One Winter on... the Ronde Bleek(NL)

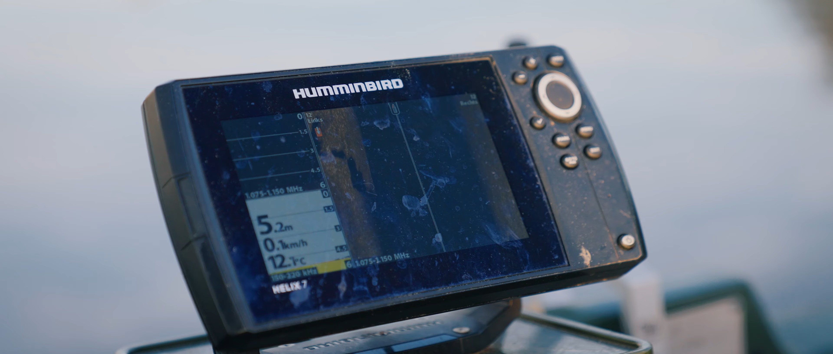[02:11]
On screen: depth 5.2 m
Dit is hem ja, 100%. Mag ik wel merken hem af hebben gestuurd.
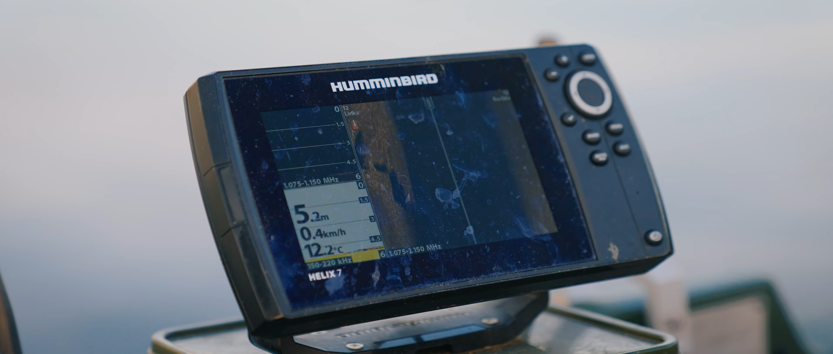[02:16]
On screen: depth 5.2 m, water 12.2°C, speed 0.4 km/h
Ja die paddenstoel die heeft wel vis opgeleverd uiteindelijk. Best wel grote vissen ook.